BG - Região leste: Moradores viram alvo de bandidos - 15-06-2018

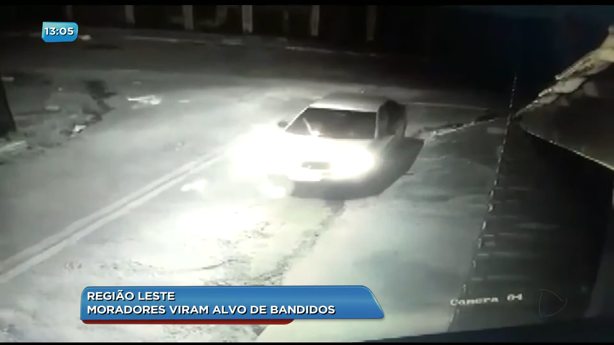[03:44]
Este furto aconteceu no Jardim das Aroeiras. O carro para com tranquilidade em frente a uma casa escolhida pelos ladrões. Um homem desce, chega a se abaixar e observa a movimentação do local antes de agir.